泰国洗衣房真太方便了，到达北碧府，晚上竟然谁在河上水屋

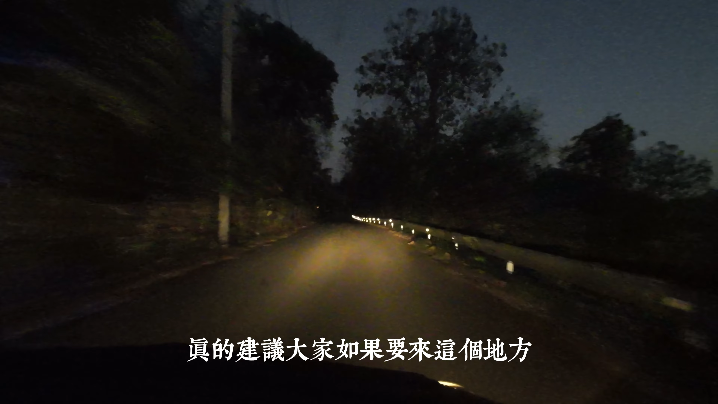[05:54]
真的建议大家如果要来这个地方北壁珠山上一定要下午就来千万不要等天黑再来这个路是有点难开的这个每个十年老四季啊这个很难在这里看
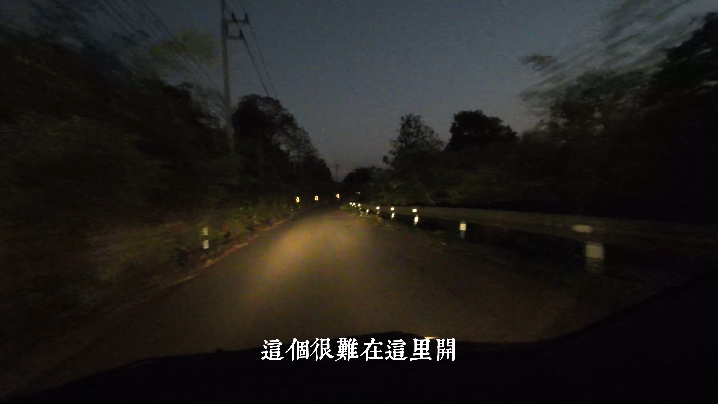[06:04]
而且这里开必须大圆光了近光已经什么都看不见了然后对象有车又很窄所以就很复杂地跳好像那个山上就那么一个角片
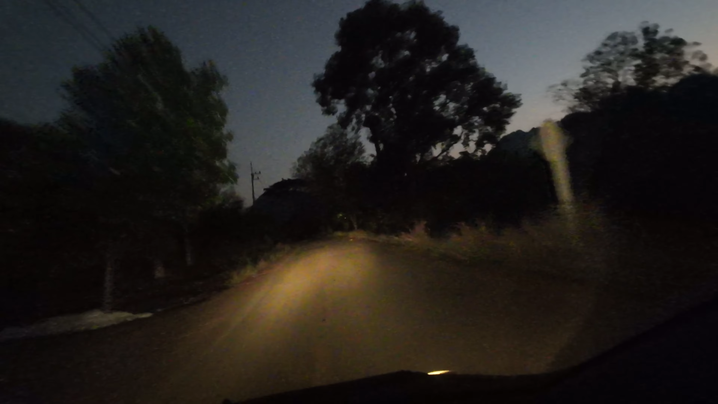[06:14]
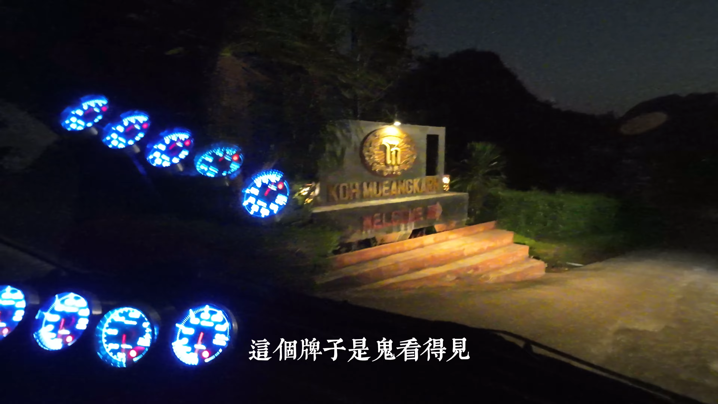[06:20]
我们快到了这个牌子是规见的行驶200米后向左转哇这个大家看就是这样的路我打近光只能看到这里这只能打远光
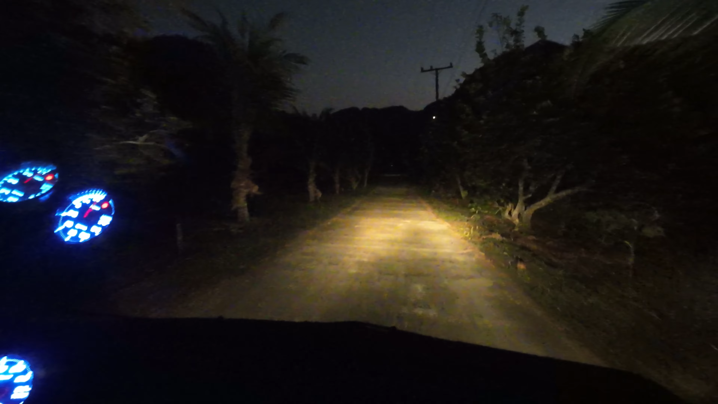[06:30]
荒芜人厌孤零零一个酒店什么都没别说开进来了还真的有好多车停着这都是车
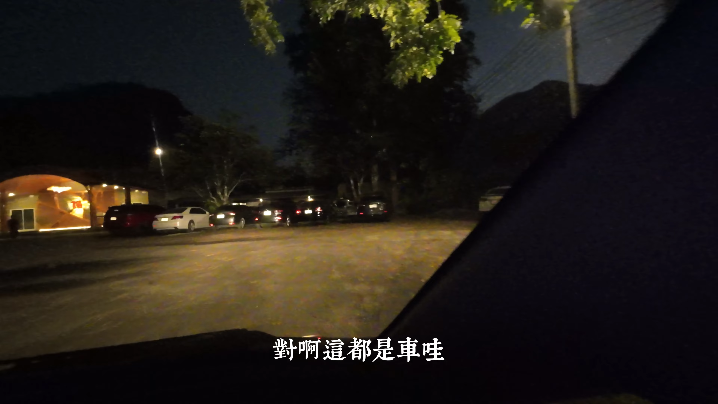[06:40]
哇是几辆车向右转啊这边让我们停那边